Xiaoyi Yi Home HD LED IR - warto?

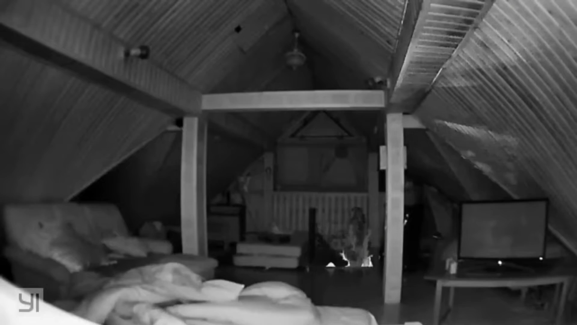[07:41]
Jak widzicie nagrania są kiepskiej jakości dosyć, te są kręcone zupełnie w nocy. Te kręcone za dnia są troszkę lepsze, to jest drugi filmik. Trzeci filmik tutaj widzicie mnie wchodzącego.